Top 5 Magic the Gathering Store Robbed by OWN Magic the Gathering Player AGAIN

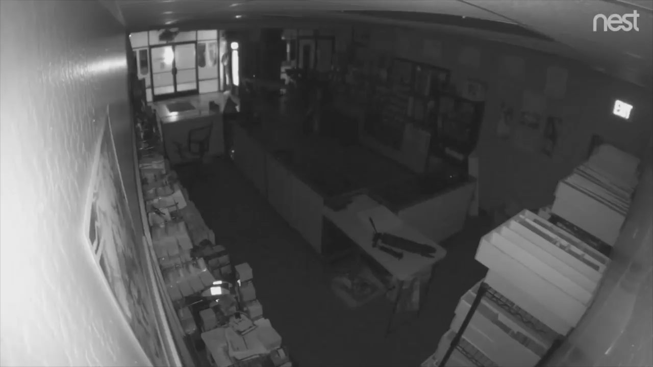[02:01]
its cards in the front because it's a little easier to organize here we're going to see the video a person comes in breaks in takes all the cards takes a massive amount of cards in less than five minutes this isn't somebody who's not been to the store before look at him break in he's going to smash the windows okay here we go he's coming in I don't know what that is that's a chair I guess
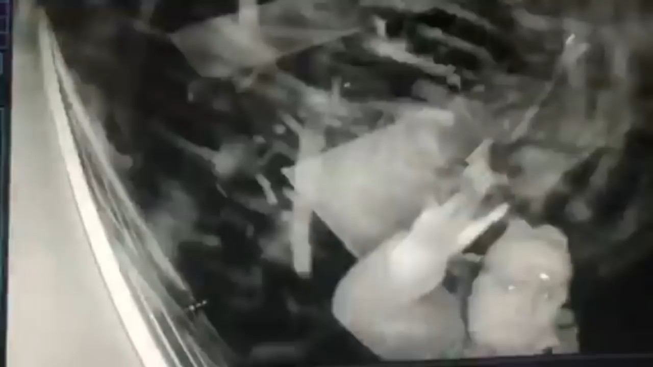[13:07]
realized the danger she locked herself in the room barricaded it with drawers and stuff
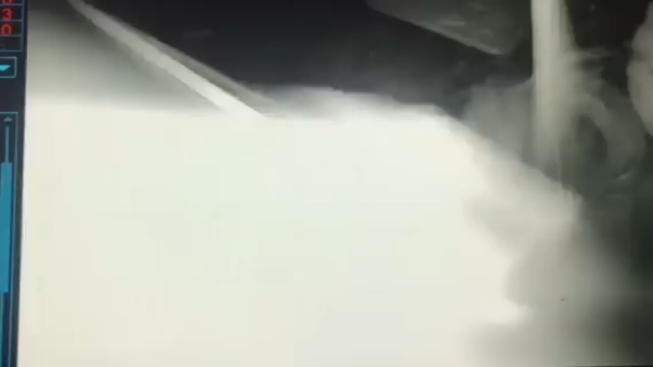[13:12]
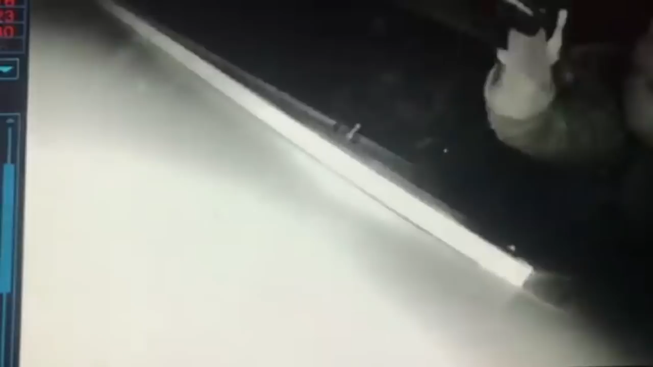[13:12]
but the guy still tried to go into the room I don't think the guy was really eventually he stole a purse and I think a cell phone or something but
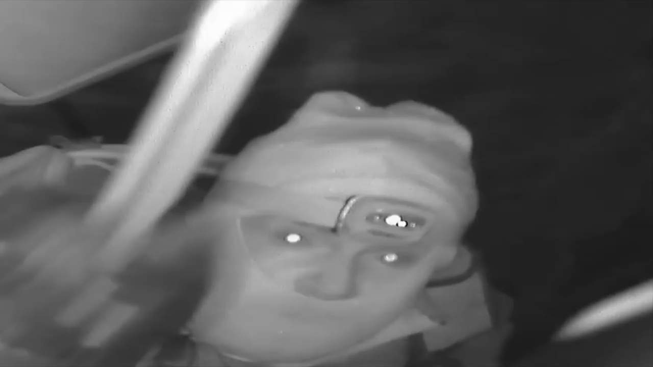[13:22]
I don't think the guy was that interested in actually stealing stuff he was interested in you know other stuff which was really bad which you know bodily harm I would say and we live in a community where you know magic players rob other magic players magic players cheat other magic players on a daily basis and this is what happens